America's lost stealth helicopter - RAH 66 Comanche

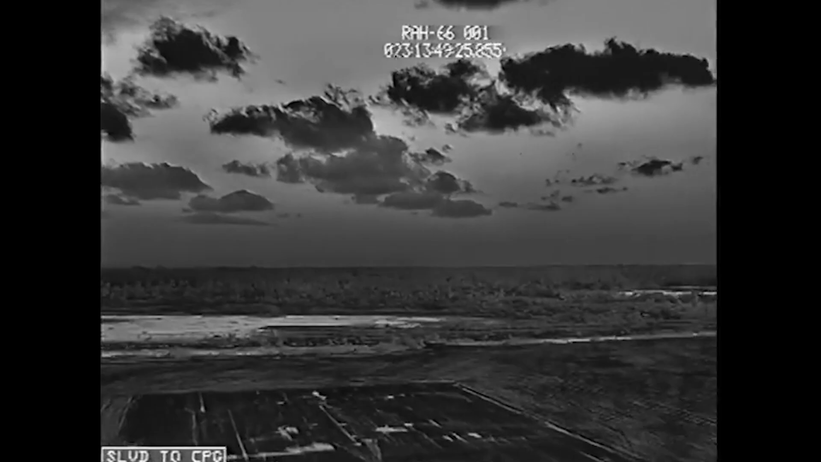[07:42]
The crew also used helmet mounted displays and night vision system with separate crew cabins which were sealed against chemical and biological attack.